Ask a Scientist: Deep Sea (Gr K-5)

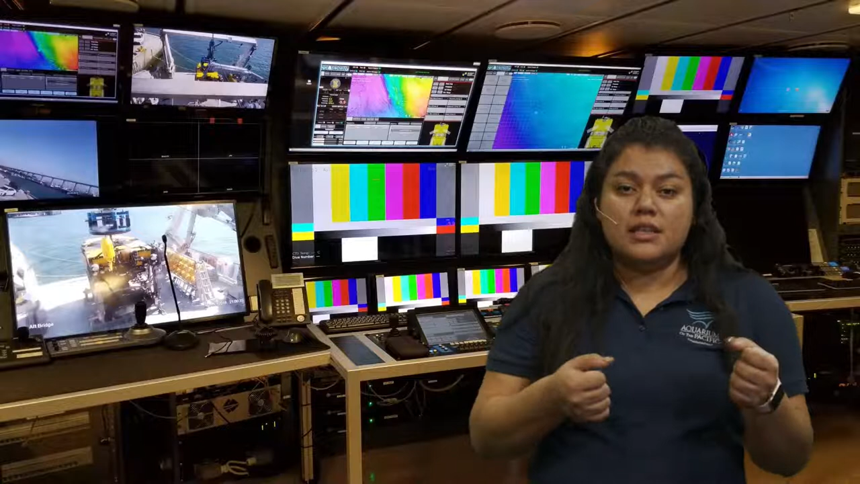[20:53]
Maybe it's a little controller like a PlayStation, or maybe it's a joystick. So we have remotes that help us control. That's exactly what they're doing here. You can even see they have remotes here, little joysticks here, lots of different buttons, and lots of screens to help them control that ROV, help them know exactly where they're going and exactly what they're looking at.
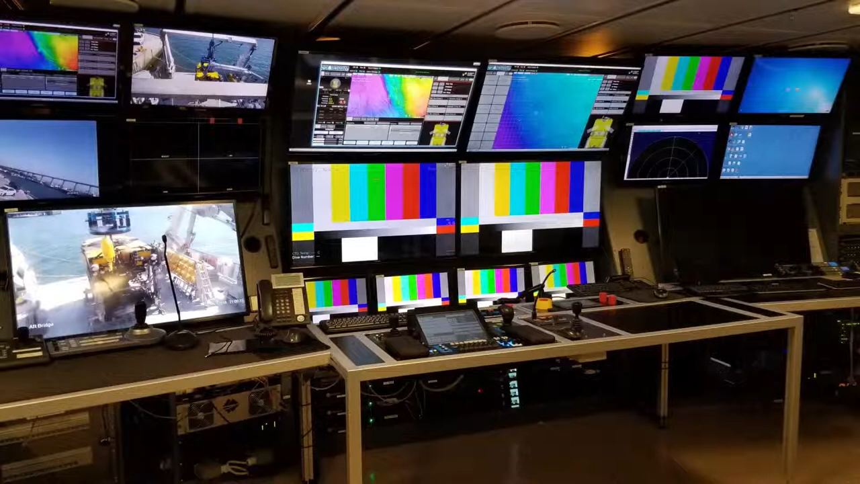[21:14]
Here, I think we're looking at maybe the different sort of habitat or that structure in the ocean. So we have, just like how we have on land, we all have mountains and valleys and things like that. Same thing that we have in the ocean, just like that.